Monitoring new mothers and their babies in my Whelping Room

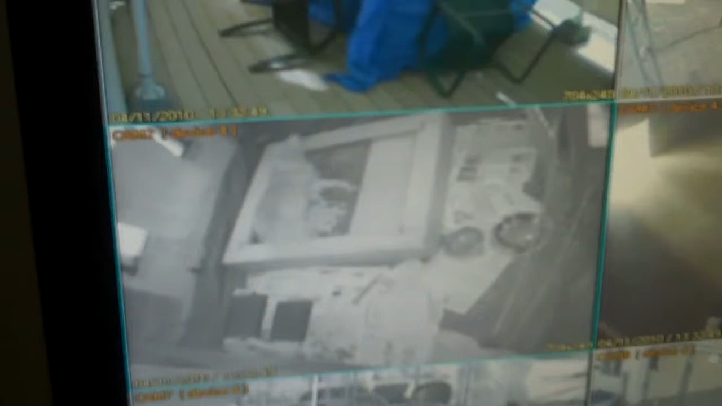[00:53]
interested in it shows a picture of the whelping box voodoo and her puppies and he also will have sound in here this
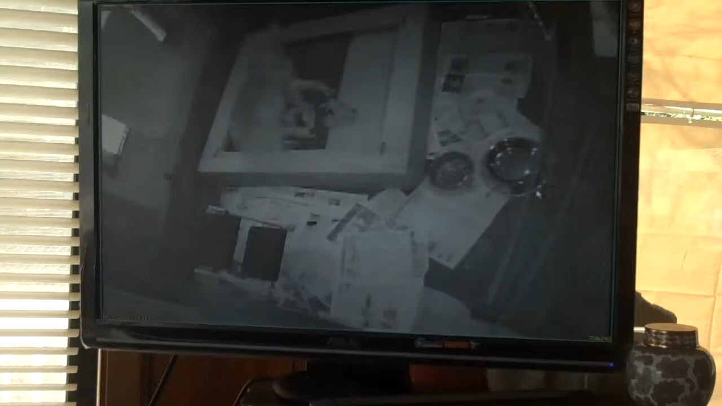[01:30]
just for the whelping area and you can see there that she is in there with her babies and you might be able to hear
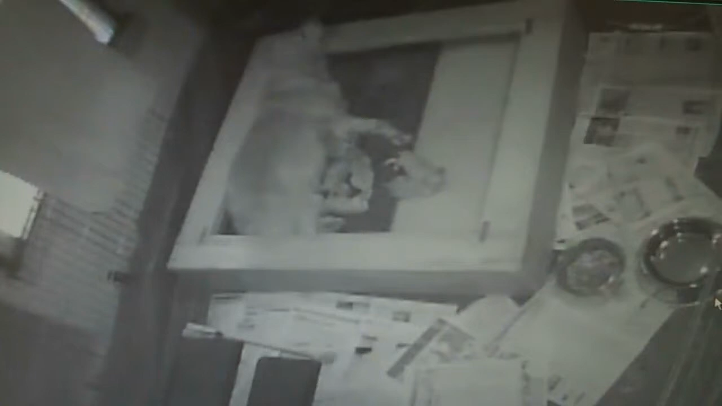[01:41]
the microphone there you can hear one puppy whining just a little bit so I can sit at my desk and do my work
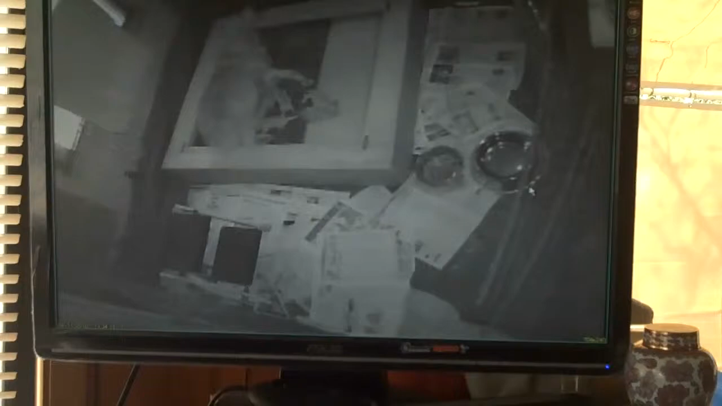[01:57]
and I can also monitor the mom and the puppies from from elsewhere